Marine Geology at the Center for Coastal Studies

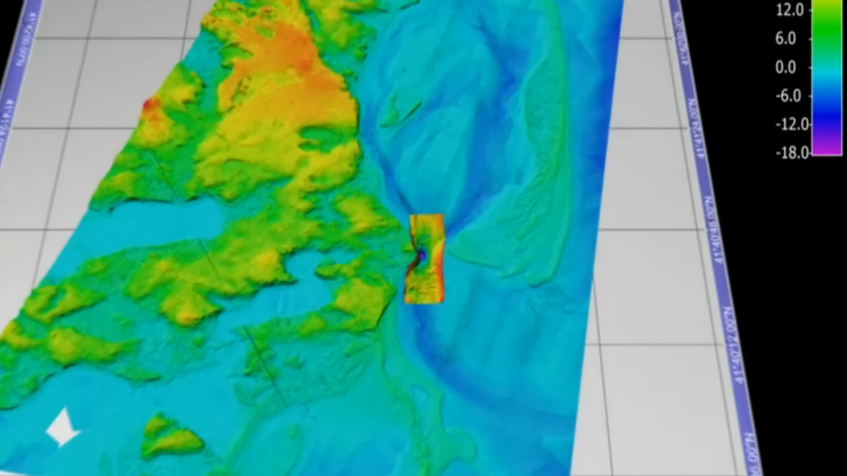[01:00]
We put them on the boat and we can get really detailed maps of coastal areas.
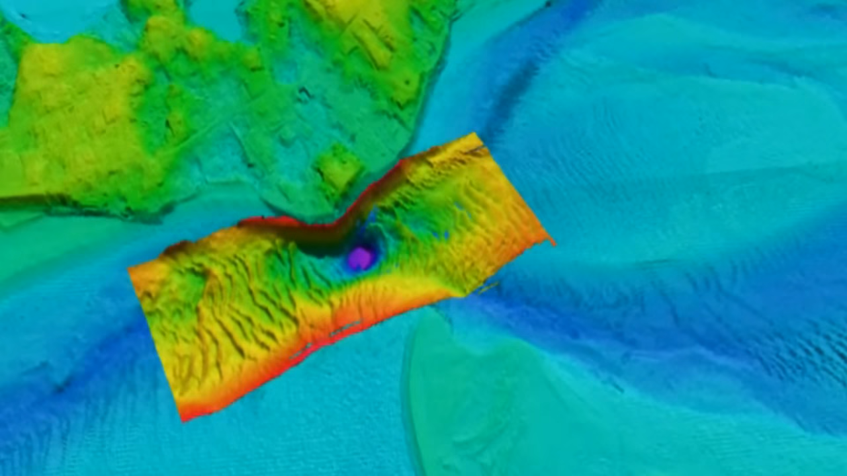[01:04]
We're very interested in coastal environments, very shallow water from about 30 feet all the way to the shoreline.